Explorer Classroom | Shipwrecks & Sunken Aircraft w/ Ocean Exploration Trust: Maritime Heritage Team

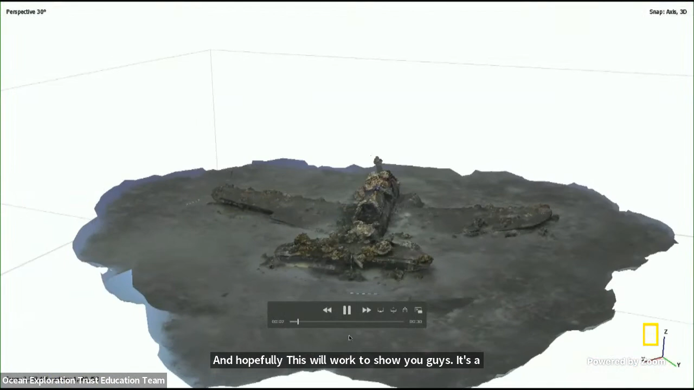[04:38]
So we go down, we scuba dive on these sites. We take photographs and videos.